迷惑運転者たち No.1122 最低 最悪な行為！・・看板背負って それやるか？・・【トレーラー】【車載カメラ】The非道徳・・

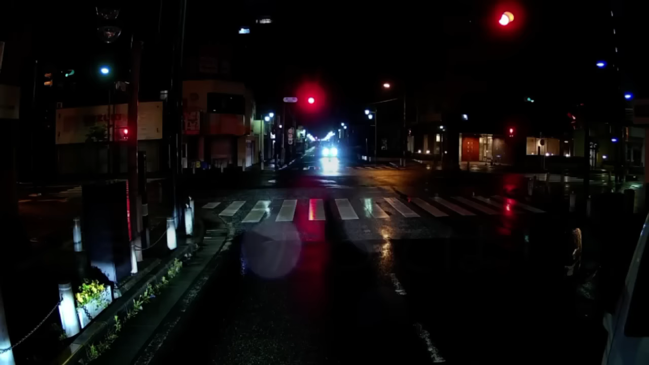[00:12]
だだってせっかちだね。信号無視してまでもやることじゃねえよそれ。